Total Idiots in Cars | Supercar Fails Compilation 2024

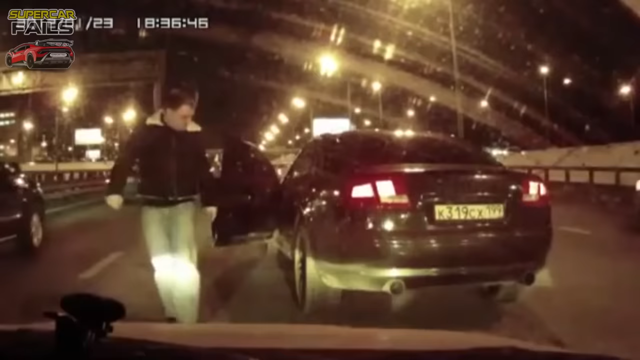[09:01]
The driver of the Audi got down to see if there was any damage. Even though the Audi was slowing down from the turn, it was possible that the road was snowy,
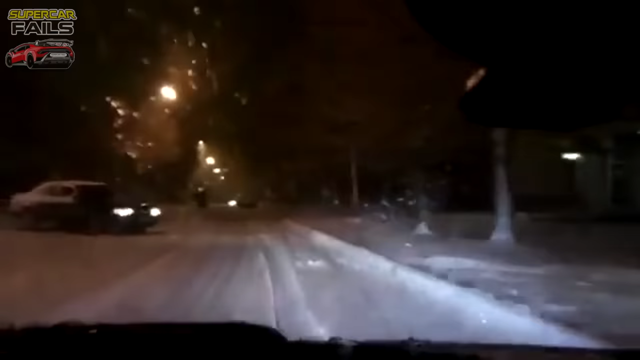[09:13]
but it still collided with the oncoming vehicle.